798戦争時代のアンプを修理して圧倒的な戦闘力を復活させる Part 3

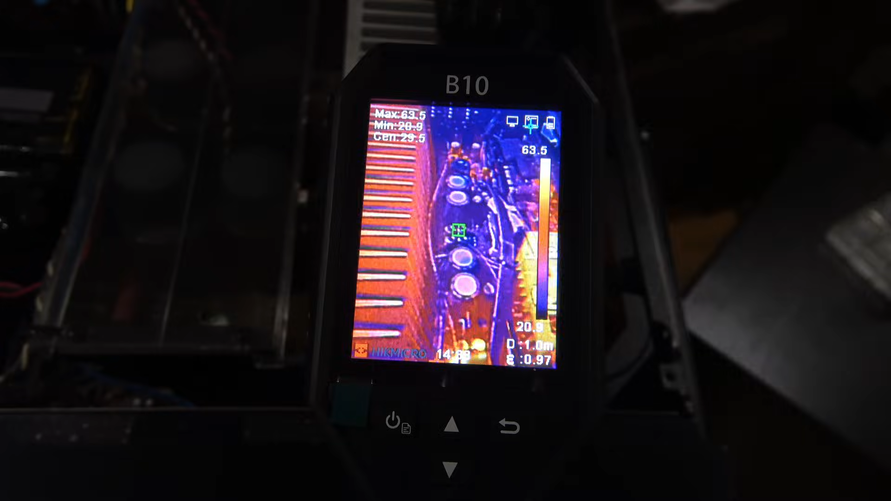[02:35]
異常な発熱がないかチェックしていきます。